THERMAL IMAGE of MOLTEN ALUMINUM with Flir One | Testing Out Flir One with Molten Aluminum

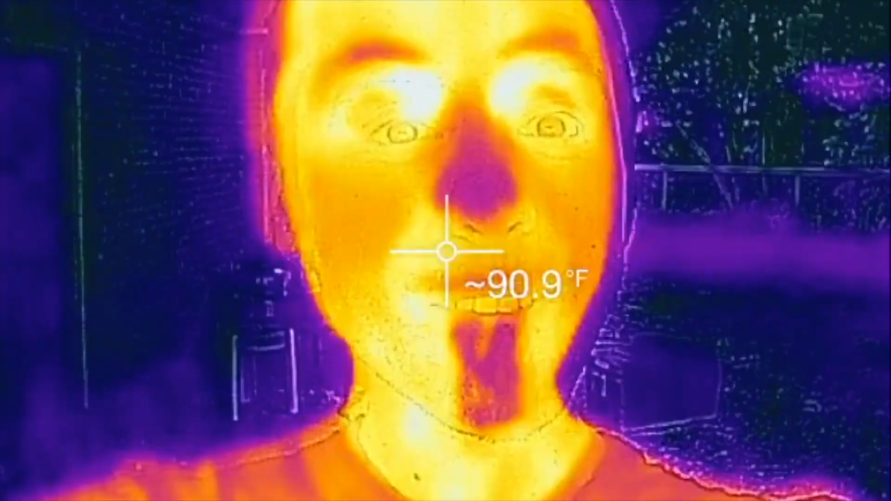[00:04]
On screen: spot 90.9°F
I've gone thermal. We've got some thermal imaging here. Y'all want to talk about this today? It's gonna be awesome.
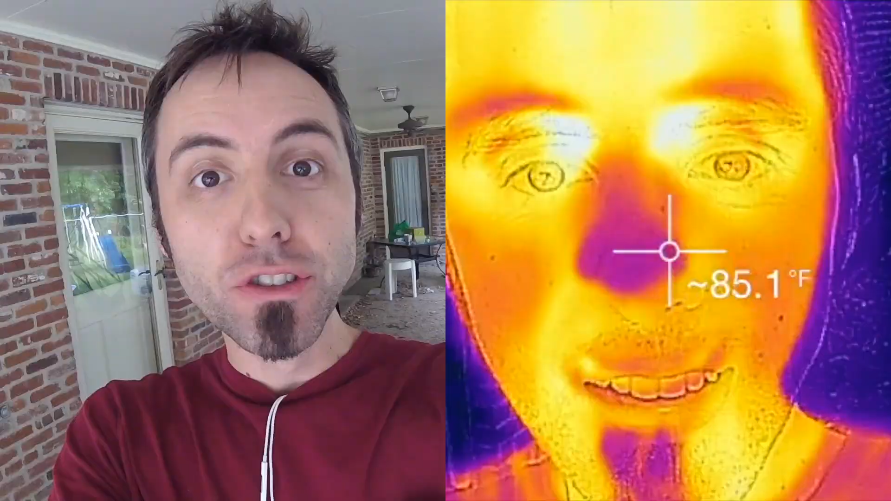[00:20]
On screen: spot 85.1°F
So if y'all watched our previous unboxing video, we got a camera that attaches to a phone from Flir. And they make this thing called the Flir 1, and it's a thermal camera for your phone. So now we can look at some of this molten aluminum and see how hot it really gets. It's super cool.
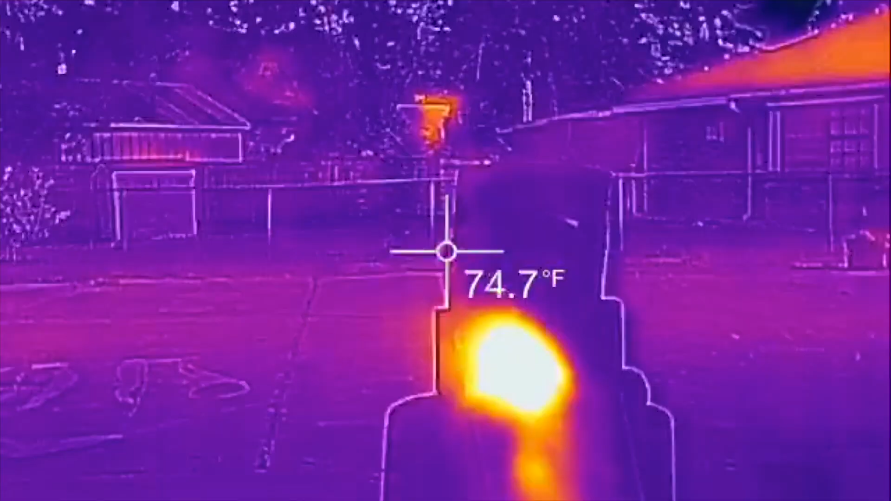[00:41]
On screen: spot 74.7°F
There's our fire. Look at that, 100 and something degrees.
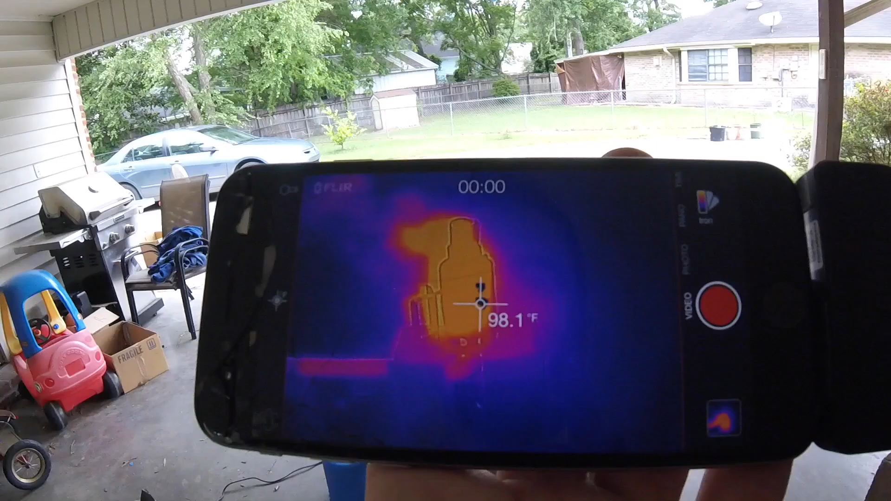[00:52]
On screen: spot 98.1°F
So here's the thermal image with the hairdryer on.
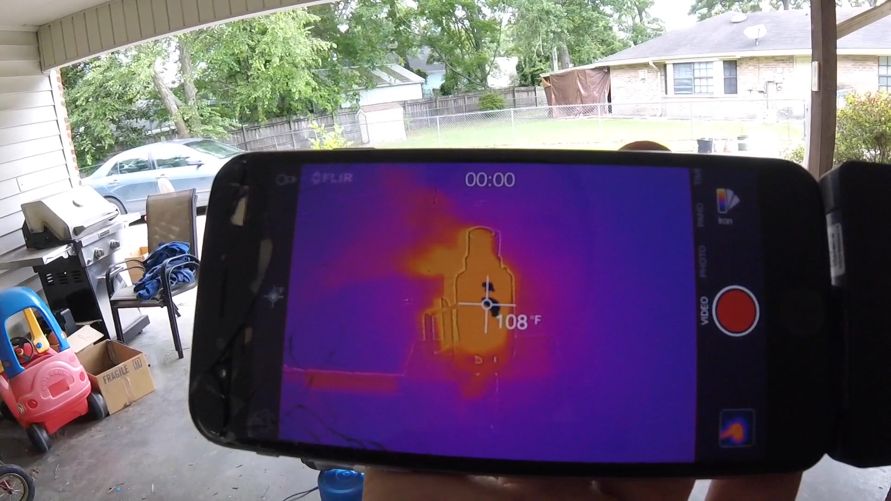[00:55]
On screen: spot 108°F
And that is just super cool. Right on the crucible, it says it's greater than 248 degrees.
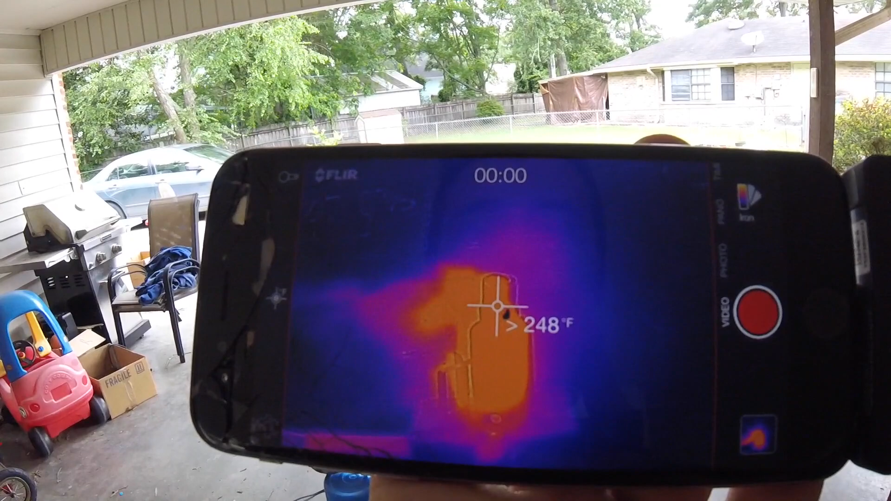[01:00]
But if you go a little lower, it's back down to the 108.
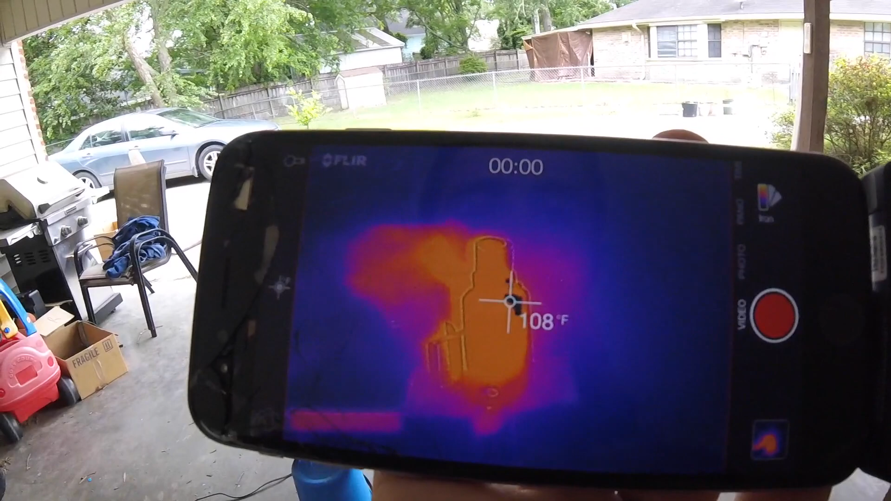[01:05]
On screen: spot 108°F
I'm assuming that 248 is the highest that this thing reads to, which is pretty awesome.
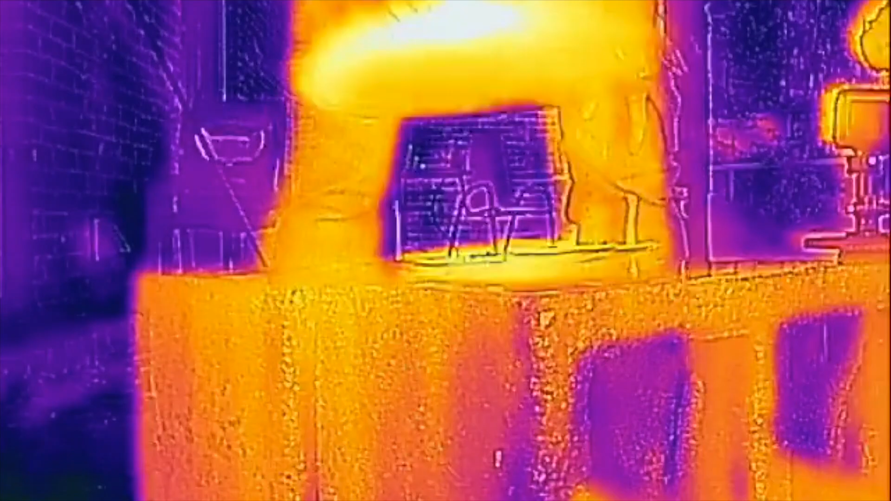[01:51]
Wasn't that so cool? Shows you how hot things can really get.